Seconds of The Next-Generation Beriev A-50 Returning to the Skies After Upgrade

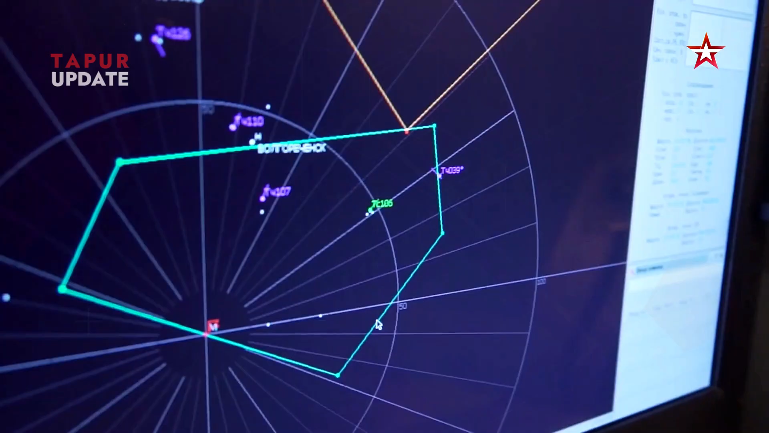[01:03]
Equipped with the Schmel radar, it can detect airborne and naval targets from hundreds of kilometers away.